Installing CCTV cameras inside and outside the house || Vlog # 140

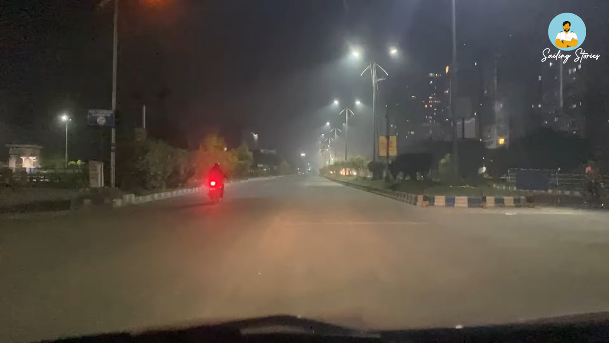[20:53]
अभी सिर्फ 9:20 ही हुआ है और रास्ता पूरा खाली है। इधर पूरा अंधेरा खाली,